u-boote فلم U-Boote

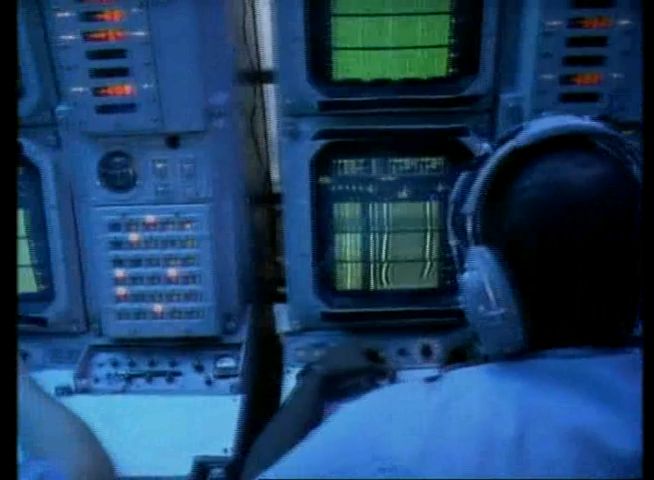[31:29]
Diese Informationen zu entziffern, ist die Wissenschaft und die Kunst des Sonarmannes.
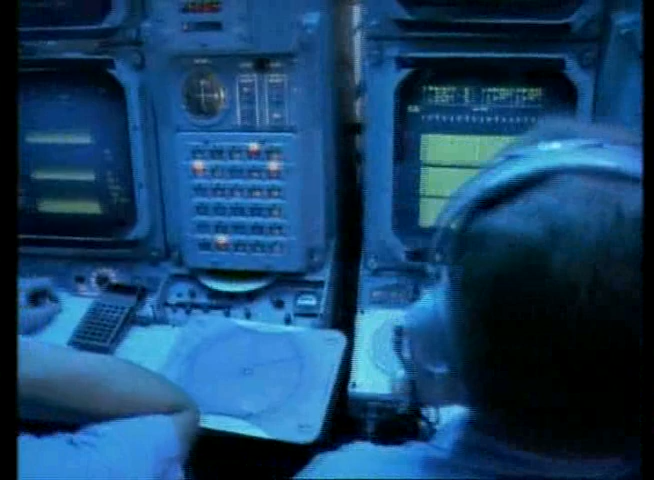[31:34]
Nun, es gibt viele Dinge im Ozean.
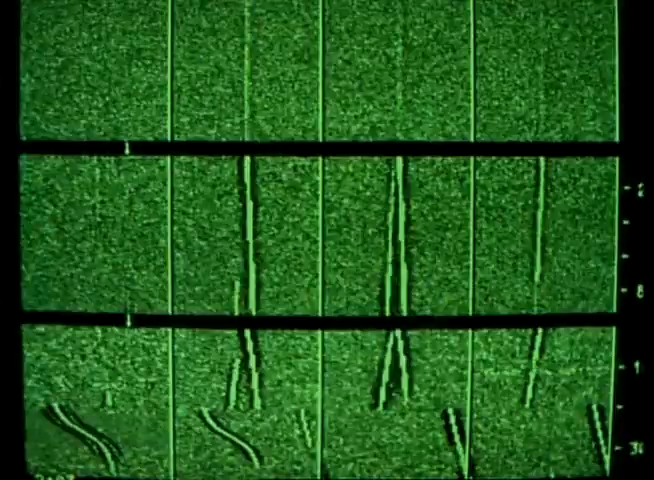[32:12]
Jeder Punkt grünen Lichts repräsentiert ein Geräusch. Die vertikalen Linien zeigen die Anwesenheit von Schiffen und U-Booten im Ozean an.